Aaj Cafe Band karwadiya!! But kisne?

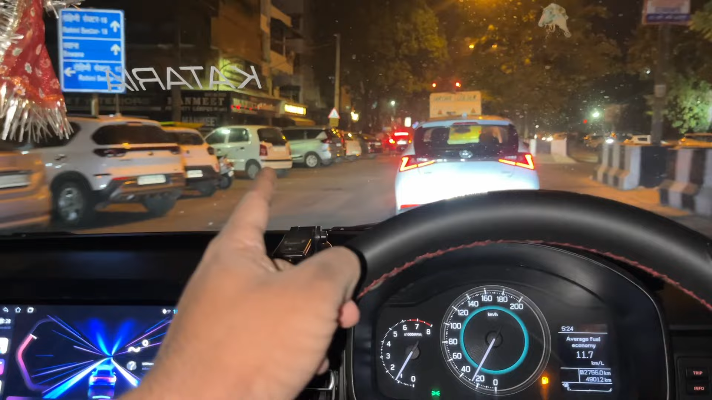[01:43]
कि यहां पर एक जगह पर बढ़िया चाप मिलती है और मैं को दूर से लग रहा है कि वह बंद है बंद है यार चाप वाले बंद आज तो फिर क्याफे खाएंगे